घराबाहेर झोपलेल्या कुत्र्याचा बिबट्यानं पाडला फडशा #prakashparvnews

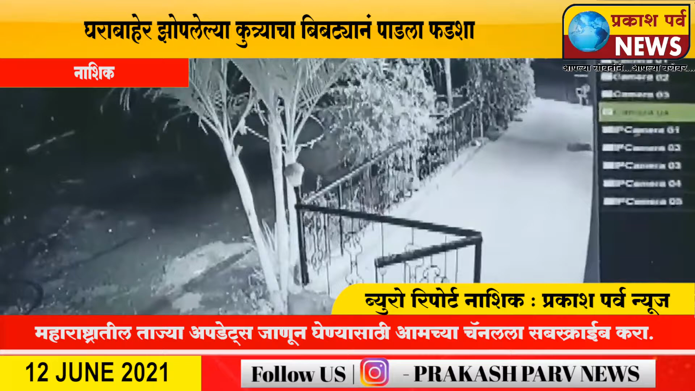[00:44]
कुम्पना तुन घराचे परिसरा मदे प्रवेश करतू या नंतर बिप्ट्या कुत्राचे दिशनी पुड़ सरोकतो कुत्राला
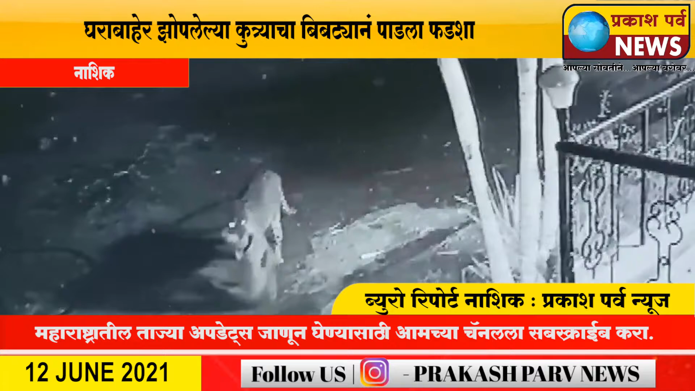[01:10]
जाडी कडे घेवून जातो आनी नंतर गायफ होतो आ वीडियो समोराला अंतर परिसरा मदे भीतिचा वातावरन पसरले वीडियो सद्या सोचल मेडिया वर मोठ्या प्रमणा मदे भारल होतासले चा पाहला मेते 36 सेकंड आचे या वीडियो उला अध्ता परेंत 23,000 अधिकान नी पाहिला